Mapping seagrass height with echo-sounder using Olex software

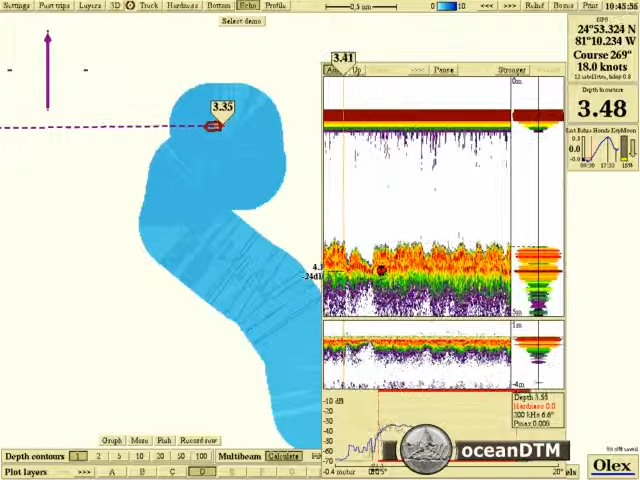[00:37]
But for this particular example we're using a Kongsberg ES60 echo sounder and that can be configured to send a complete echogram to the OLEX.
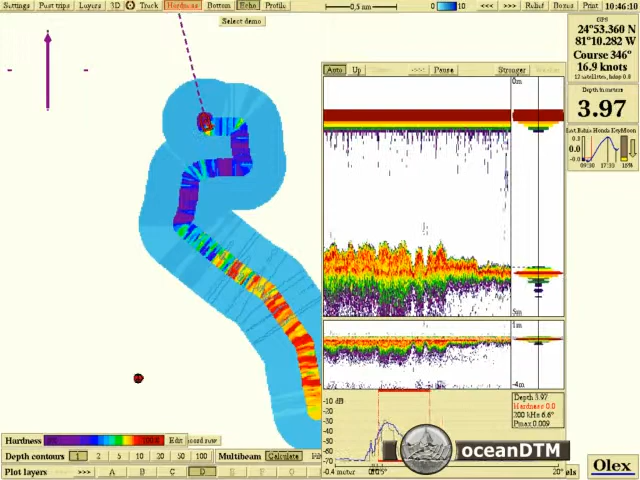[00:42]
You can see in that echogram window there that we're getting information right from the sea surface down to below the seabed. What the OLEX does is it looks for the seabed return which is the large amplitude return that it gets and then it looks for any weaker returns above that and creates the difference map. So the difference between the seabed and the weakest first return that creates the height of the seabed vegetation and that is then plotted out on the plotter.
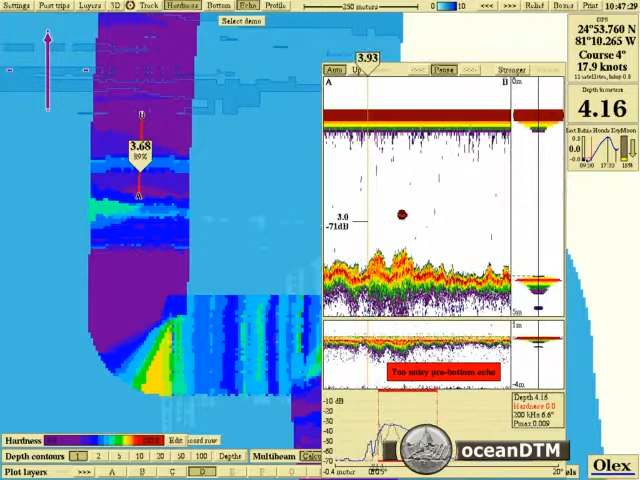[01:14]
And you can see as we scroll back and forward there through the data how the areas in purple are low heights and the brighter colours,